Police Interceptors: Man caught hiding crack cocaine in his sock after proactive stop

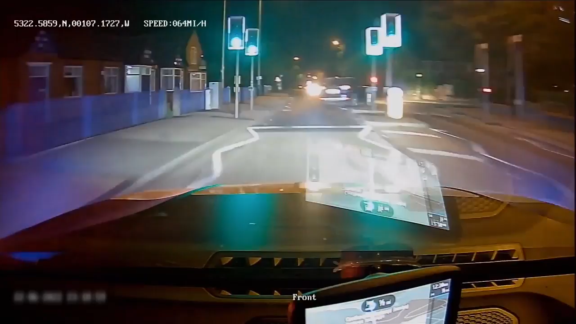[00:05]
A stung runaway takes cops on a wild off-road pursuit.
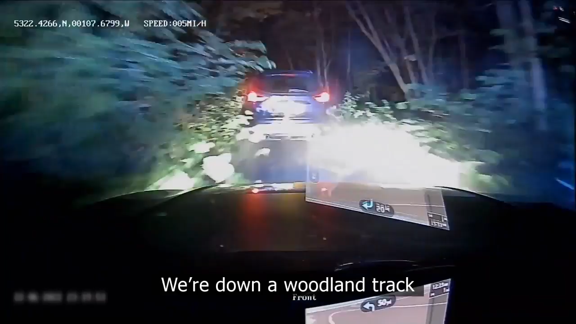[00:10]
We're down a woodland track, still failing to stop. A couple of suspecting car thieves come a cropper.